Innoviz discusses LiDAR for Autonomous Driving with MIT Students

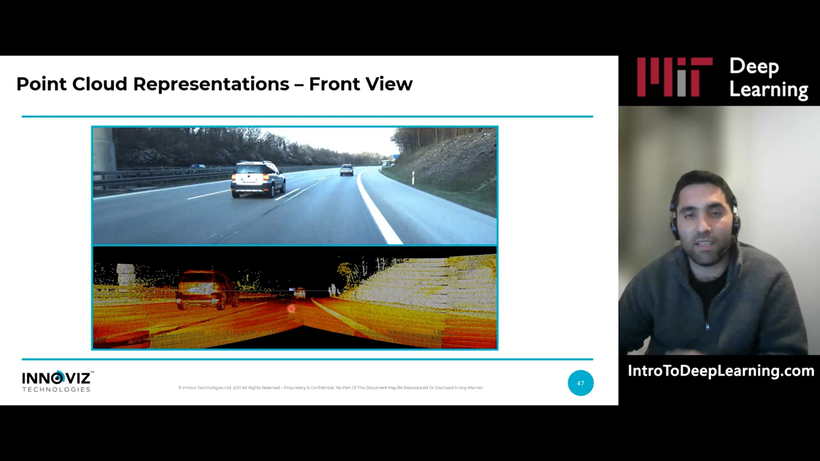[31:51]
Now we get a lot of scale per distance and this is a kind of increasing dataset that we need to use in order to have a good generalization. But this is useful representation. Another representation which is also common while processing point cloud is voxelization. So if we take all the volume we want to process and predict road users, estimate road users location, and we split it into multiple smaller volumes, like you can see here, this is the visualization I'm trying to try to give here.
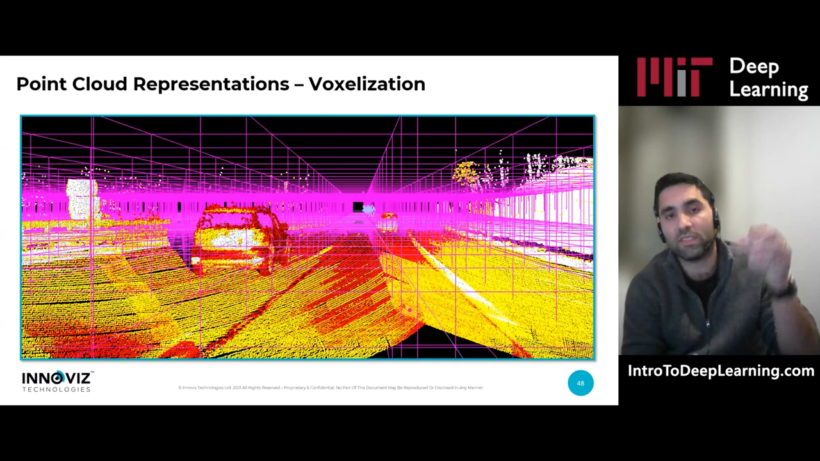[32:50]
Or we can go for much more complex representations, like statistics, even a small network that actually estimate the best representation of each voxel and there is a lot of research about it. So here is an example for this voxelization representation. So this is the voxelized map looking from the top. Okay, so it's an image. And each voxel is represented by the reflectivity of the center of the center point.
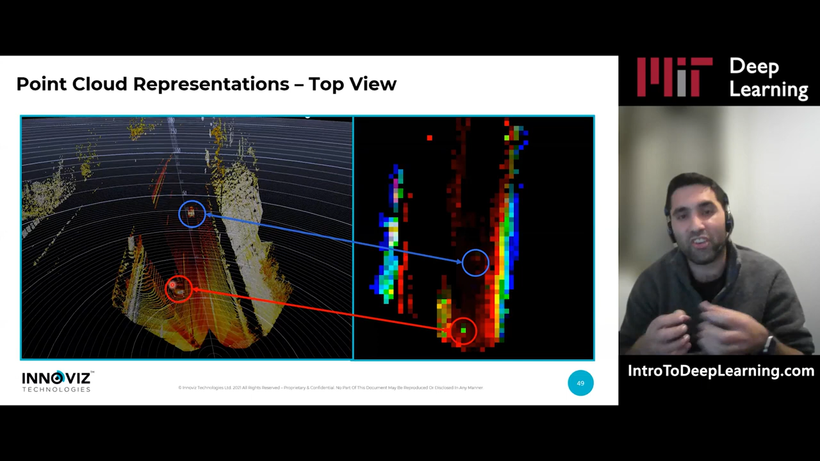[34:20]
So in order to do this again, we need to build a network with greater receptive field and a little bit more deeper network to get a deeper understanding of the scene. And sometimes, as I said before, we want to avoid it. We want to still be as efficient as possible. But once again, likely with point cloud, it is still easy to get all this occlusion information. So what you can see here, this is an example of an occlusion map. So all the white is non occluded point cloud. So if you take this clustering mechanism and just color all the free space, you would get this occlusion map. So you can add this occlusion map as an extra layer for the network. So it has this information and events.
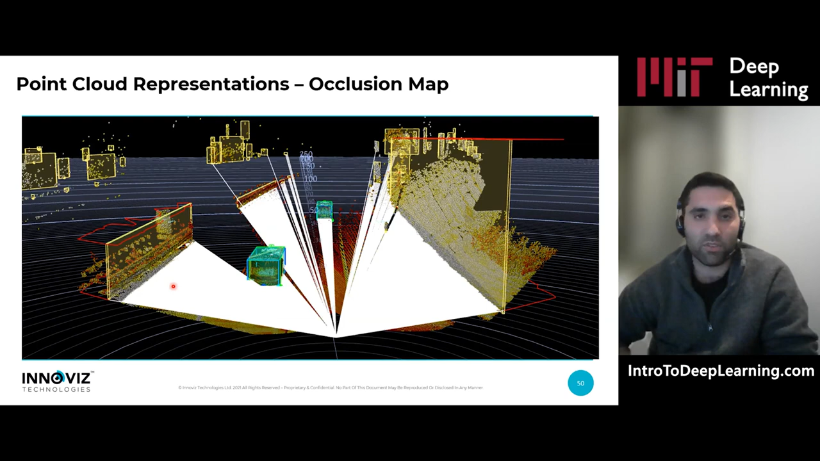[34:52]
And you don't need to create really big, fat networks in order to understand these occlusions. So now after we know how to represent data with deep learning,
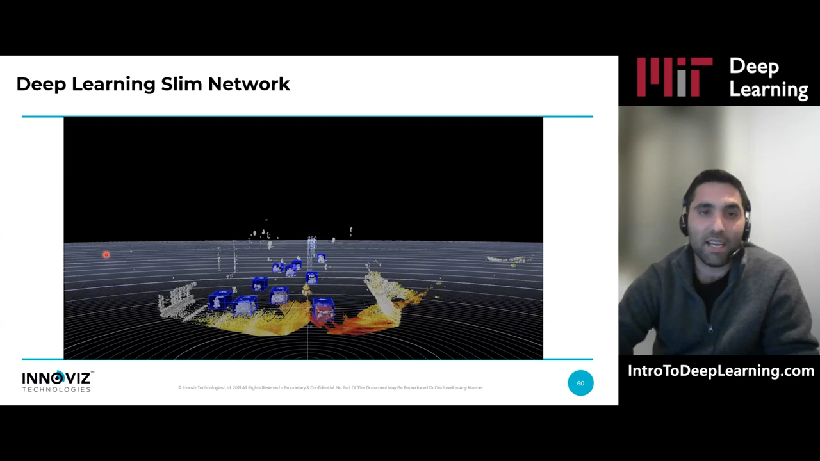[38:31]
So this is the deep learning output. You can see the bounding box. You can see they're a little bit shaky. Not all the objects are fully detected all the time. This is the clustering output.
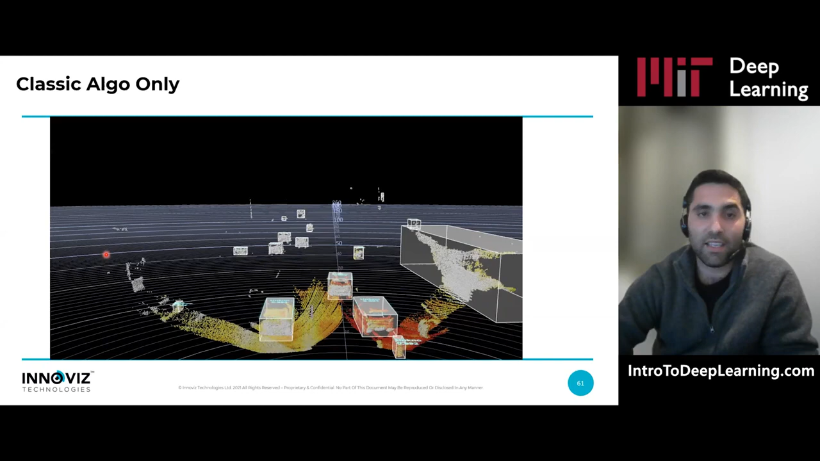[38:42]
So you can see it's solid, but you have many force positives and the object length is not predicted. And you don't know which object is it, obviously. And this is the fused output. So you can kind of get the best from everything. You have classes, you have bounding books, which are pretty solid.